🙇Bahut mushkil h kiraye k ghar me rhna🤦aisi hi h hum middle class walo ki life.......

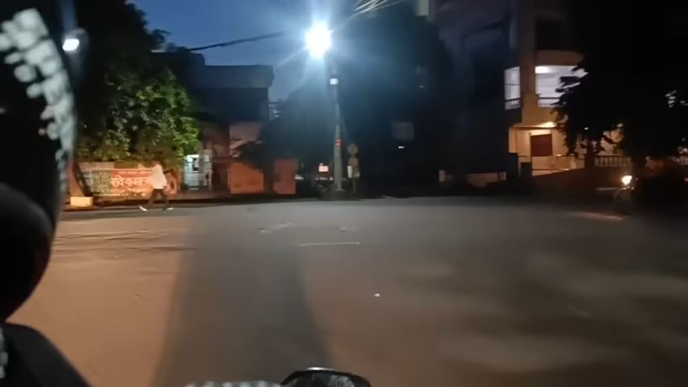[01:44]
जहाँ लाइटिंग वगैरह नहीं है वहाँ तो बहुत अंधेरा सा हो रहा था, ऐसा लग रहा था जैसे हम कितनी सुबह निकल आए हैं।